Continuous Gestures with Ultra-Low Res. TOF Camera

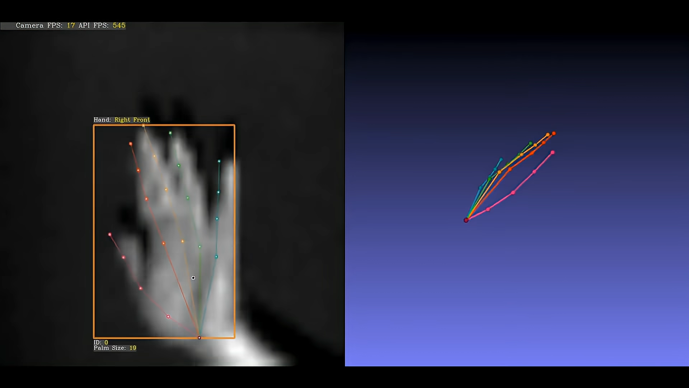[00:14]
Our breakthrough AI software supports continuous gesture recognition with ultra-low resolution time-of-flight imagers, such as those with only 32 by 32 pixels resolution, while supporting hand tracking using a 21 joint space skeleton. For example, here are three static gestures in quick succession.